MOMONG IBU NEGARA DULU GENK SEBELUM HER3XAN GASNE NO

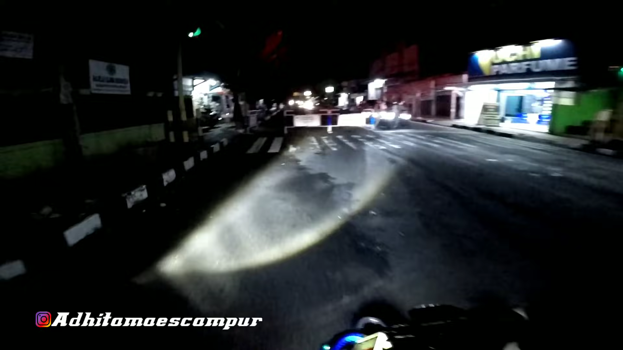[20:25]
PPKM. PPKM apa sih? Jalan gak lewat kok dirapati priwe sih. Kayak-kayaknya sih maring anak ditutup bareng gitu. Kayak-kayaknya kayak mencurigakan gitu.
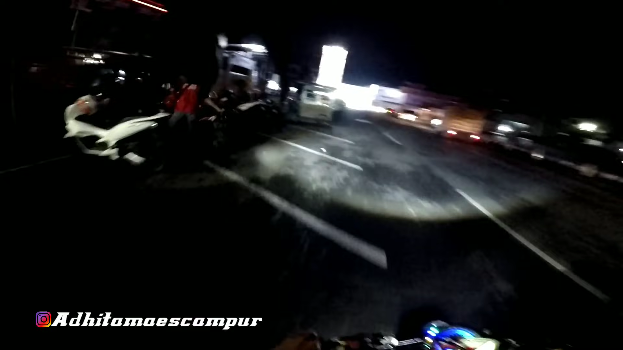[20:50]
Wah, Purbalingga geng. Nek malam kayak gini, malam minggu khususnya ya, jalannya dirapati jir bacine ya. Kayak gini geng, nek malam minggu ya, jalannya di portal. Padahal itu enggak fungsi blas. Fungsinya apa itu jalan ditutupin kayak gitu ya. Nek mau ditutup itu ditutup semuanya aja satu kota. Jangan nanggung.
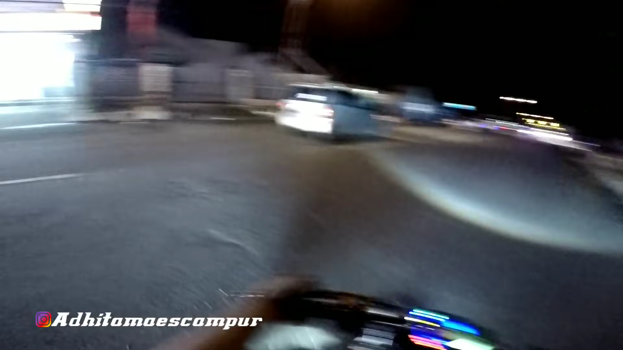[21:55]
Ya muter-muter maning. Nah, itu tadi di sana ditutup ya. Di sana ditutup, terus lewat sini dibuka. Goblok. Arep belok kok disalip, wis rating sikile nyong kok.
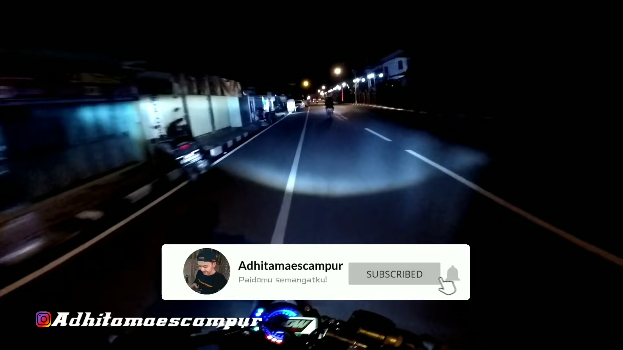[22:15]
Nah, lewat sini kan jadi menambah apa namanya? Buang-buang bensin, geng. Ana fungsine ora kaya kae. Coronane ya tetep mlodos lah. Corona rawa di portal mlodos coronane. Pelit listrik. Listrike ora kena telat, alun-alun peteng.